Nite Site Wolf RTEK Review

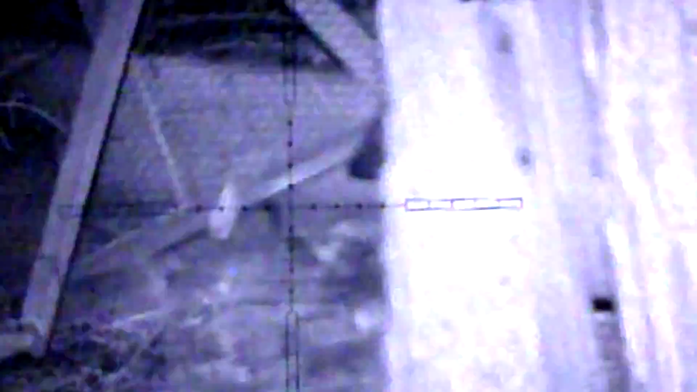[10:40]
Is that this night vision unit. Actually has a. Wi-Fi in built into it. So you can watch. And record from your phone. I haven't needed to do this. Because I've only been.
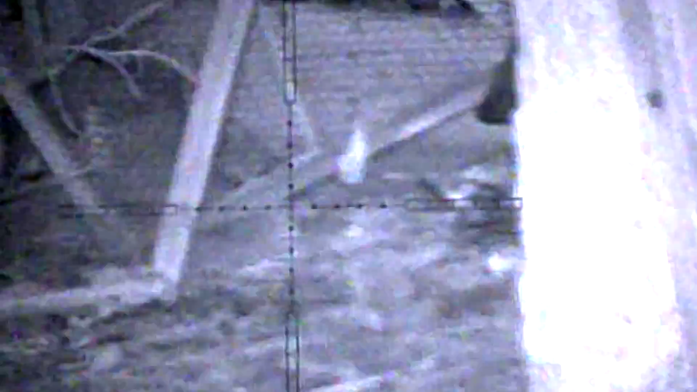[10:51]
Shooting on my own really. And when I've been shooting. With somebody else. They can just watch the screen.
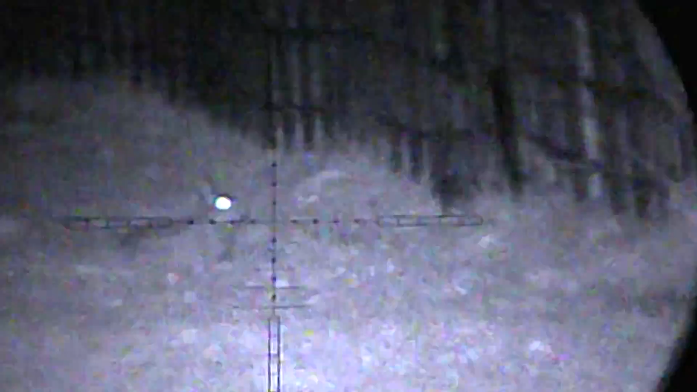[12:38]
Of this rifle. How it performs. You can see. We've got a rabbit here. And. There'll be plenty more.
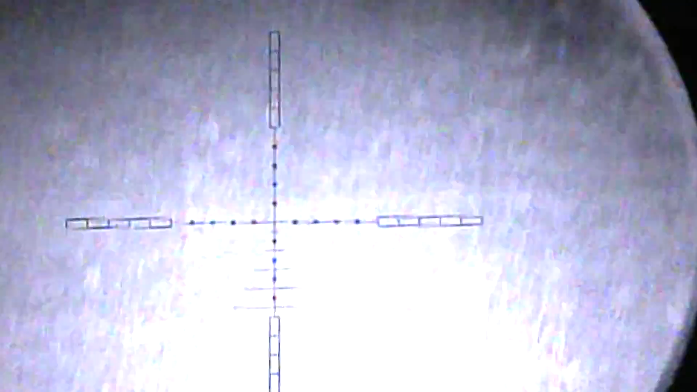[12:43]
Where this comes from. We'll get. We're going to be. The main. Quarry. We're going to be targeting. Is rats.
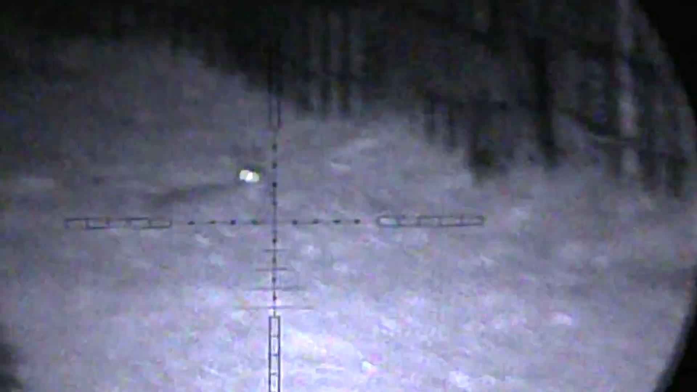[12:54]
How I found it. Performed. In particular places. Is. So. Thank you for watching.
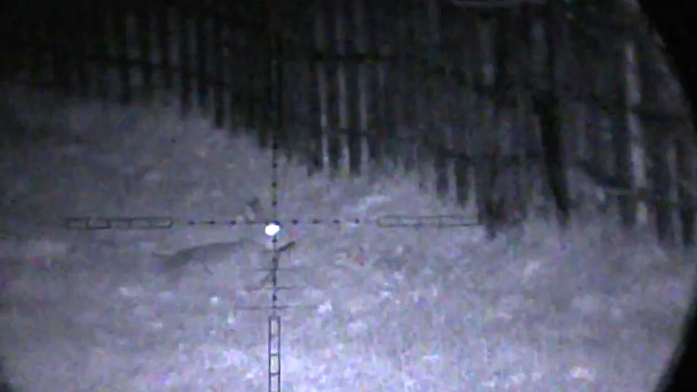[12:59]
Just missed out there. Straight over his head. Rookie mistake. If you like the video. Please.